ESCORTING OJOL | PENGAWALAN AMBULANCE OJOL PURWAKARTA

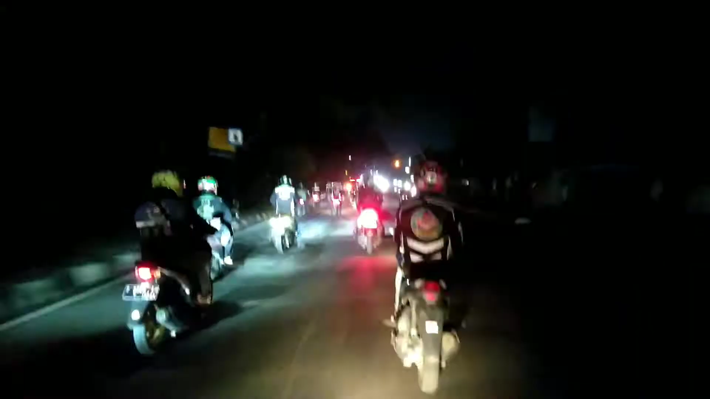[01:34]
Innalillahi wa innalillahi rojiun, telah meninggal dunia orang tuanya Sandy taruna GPN di rumah sakit Ciloam ya guys.
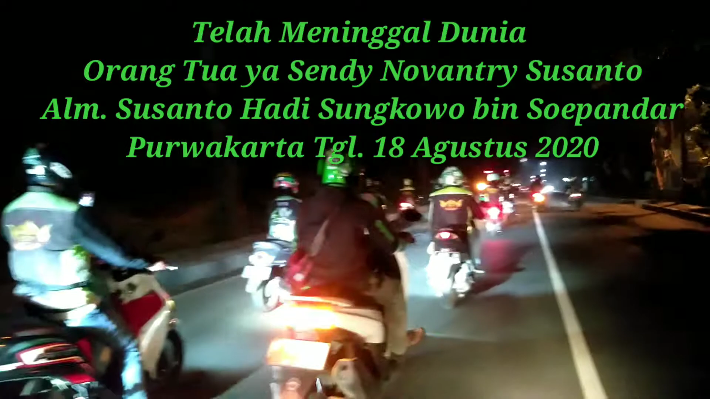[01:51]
Ini kode kuning ya. Kode kuning guys nih. Jadi santuy. Eskotik santuy.
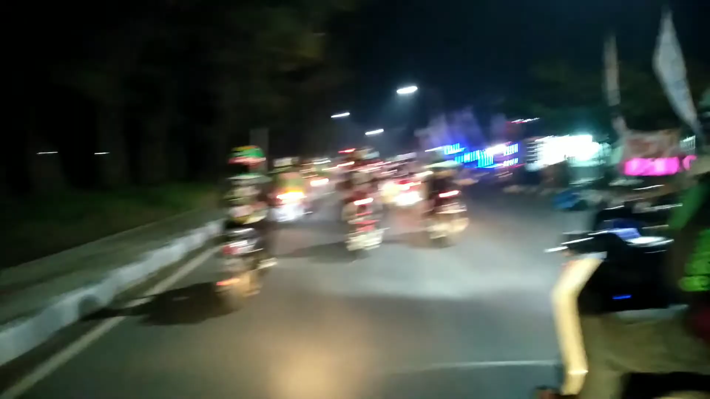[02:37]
Untuk eskot, jalannya eskoting. Ini baru era Ciwangi ya guys sih.
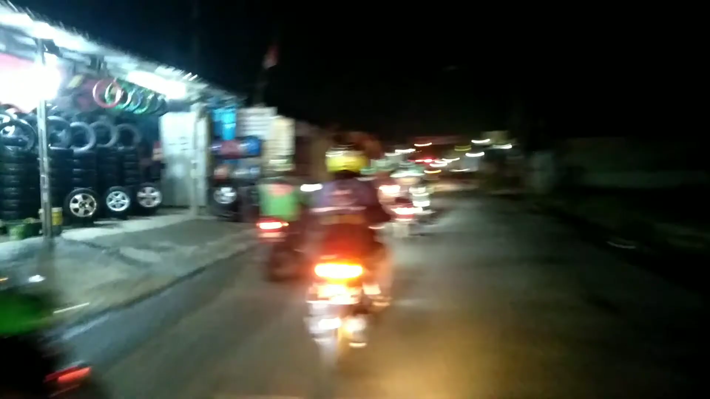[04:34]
Inilah tim eksoting. Tim eksoting dari GPN dan all komunitas lagi ala yang lain ya.